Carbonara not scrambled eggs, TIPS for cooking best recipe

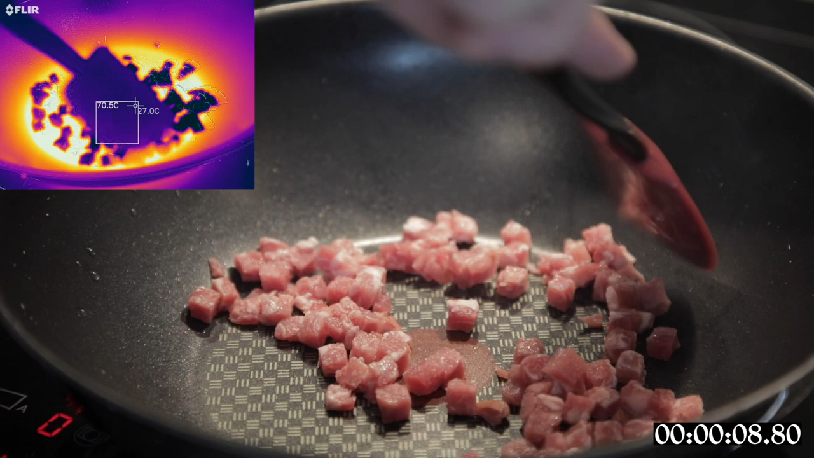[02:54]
We start by rendering fat and adding a little bit of garlic, or other things, if you're not making carbonara, but something carbonara inspired. I'm not judging, go wild. Then we cool it all down quite a bit. Add a splash of cold water and freshly grated cheese,
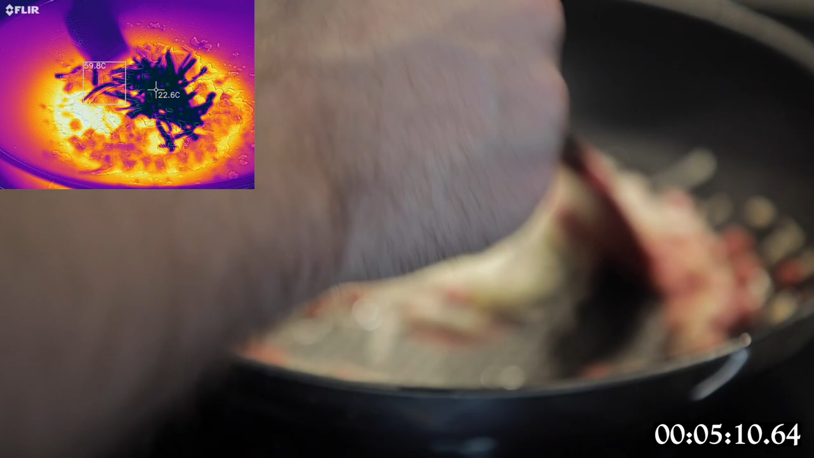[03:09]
On screen: spot 22.6°C
which will immediately melt, but also cool down the frying pan.
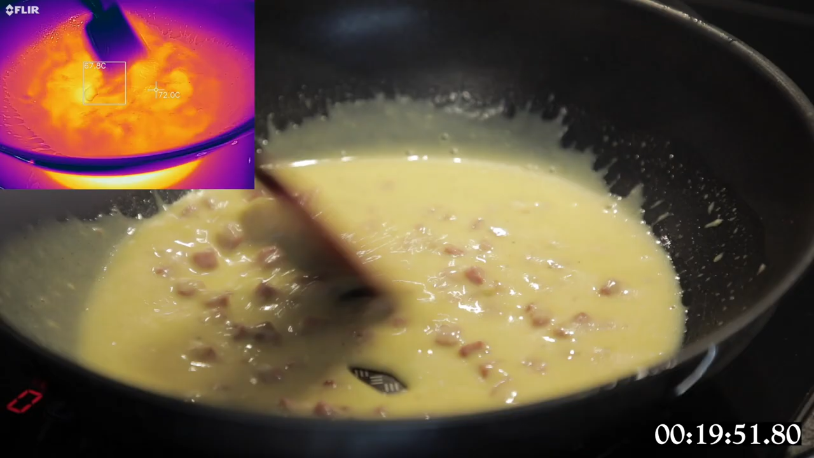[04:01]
72 degrees is what is typically considered a safe temperature for eggs. Some countries say it's 75.